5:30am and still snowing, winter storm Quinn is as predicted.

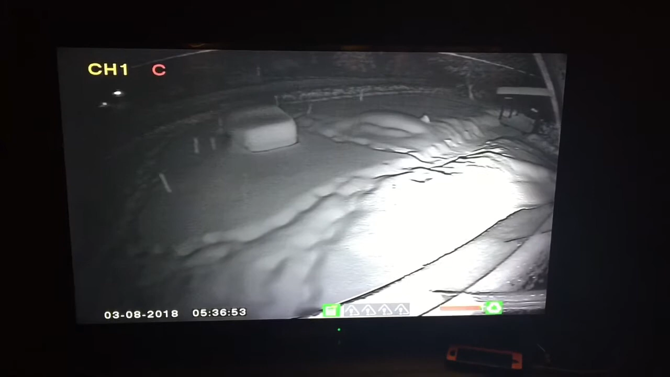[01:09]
our security camera because I wasn't gonna walk all the way out there so when I was shooting the other part of the video I was standing here
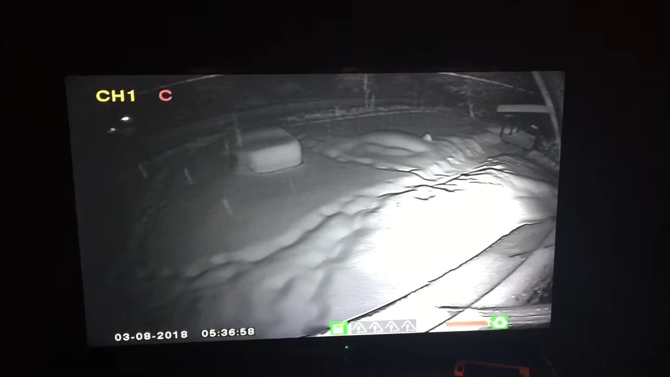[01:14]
so you can see that the the snows pretty deep there
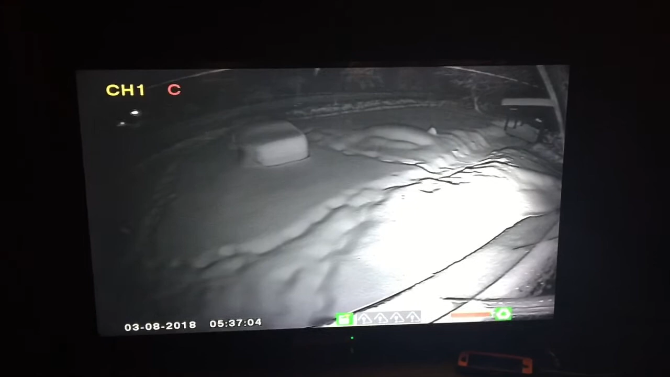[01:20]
and let me switch to the next camera
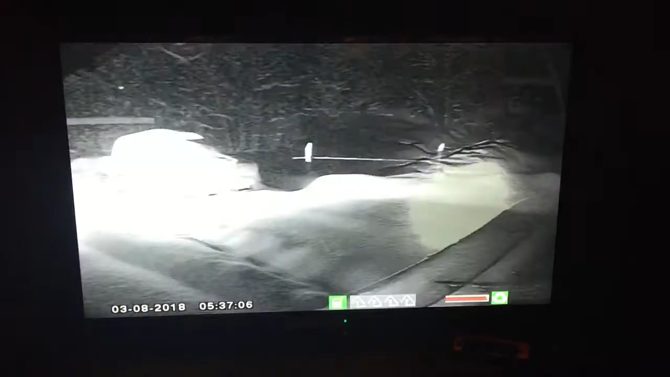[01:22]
so this is my wife's truck that's on the side of the garage and we
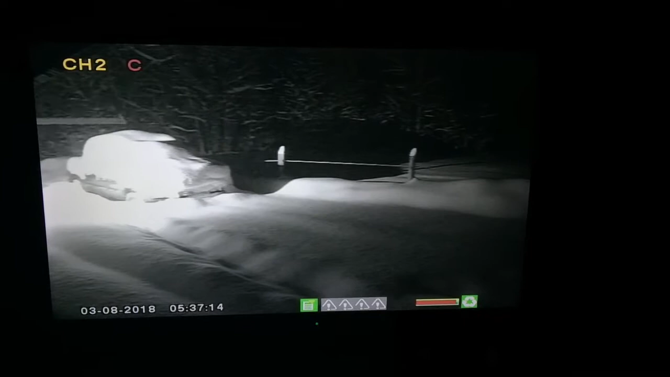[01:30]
had plowed an area down there so that we could park her truck and keep it out of the way the snow was also cleared off from her truck too this is an impressive amount of snow and of course the donkeys we really don't care and those
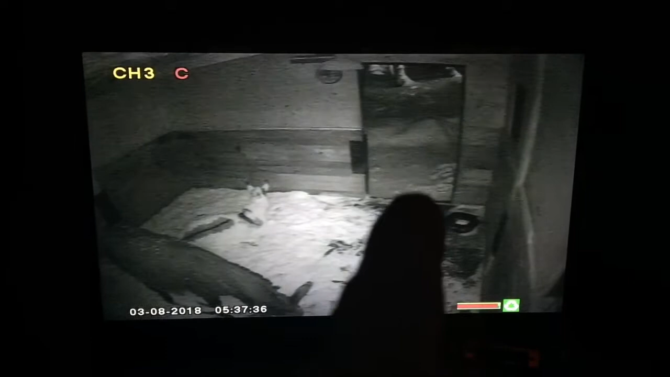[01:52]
are the rubber mats outside for them that Mary shoveled again and again and again welcome to the inches in Stanford how many inches in Stanford